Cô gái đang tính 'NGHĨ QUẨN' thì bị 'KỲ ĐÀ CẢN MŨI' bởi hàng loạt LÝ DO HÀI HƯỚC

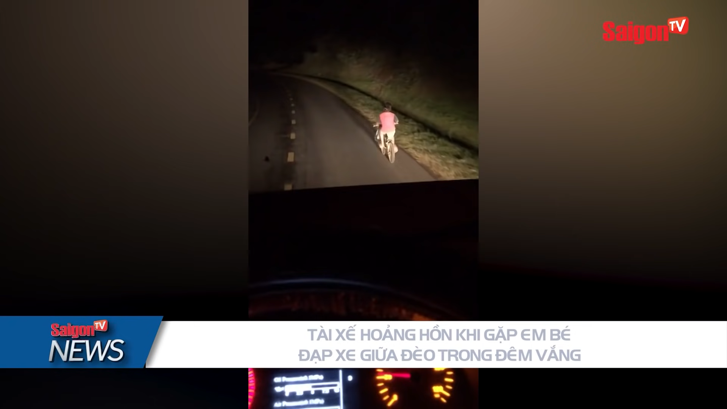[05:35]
Tài xế Duy Hoàng khi đang đi trên đèo Cromno Đắk Lắk Thì phát hiện một đốm sáng nhỏ phía trước Hóa ra đó là một cậu bé đi xe đạp Trên đầu đeo một chiếc đèn xoay ếch Trên đầu xe,
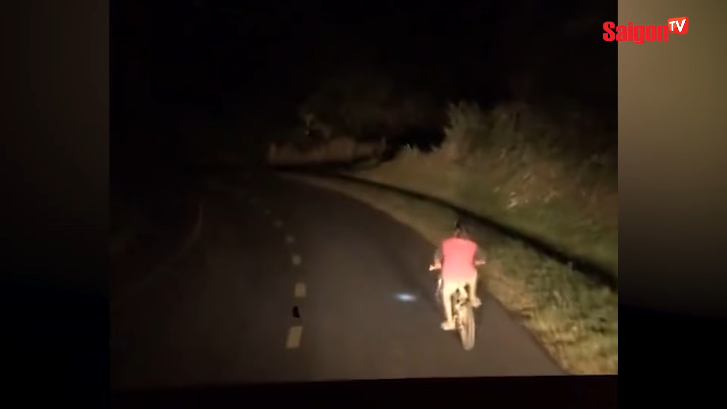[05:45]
cậu bé treo một túi ni lông đen Có lẽ là chiến lợi phẩm của buổi đi bắt cá bắt cách đêm Phát hiện ra xe tải phía sau mình Cậu bé ngoái lại nhìn rồi co cẳng đạp Xe tải càng tới gần, cậu bé càng cố đạp thật nhanh khỏi đường đèo vắng tanh Anh Duy Hoàng đã quay lại cuộc trực đổi thú vị này và đang lên mạng xã hội Khoảnh khắc ấy nhanh chóng lan tỏa Không chỉ bởi sự hồn nhiên của em bé Mà còn vì cách xử trí của tài xế Anh đã đi chậm chậm phía sau Xoay đèn cho cậu bé qua đoạn đường tối Đến khi bé về đến nhà an toàn Tài xế tiết lộ có ý định mời em bé
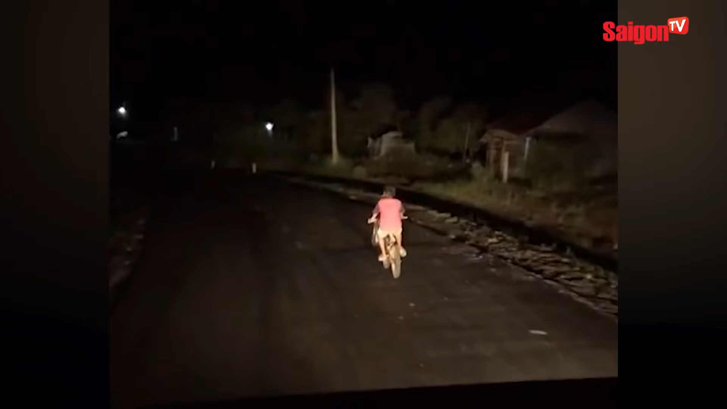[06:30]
trẻ em Nên đã chọn cách xoay đường cho bé về nhà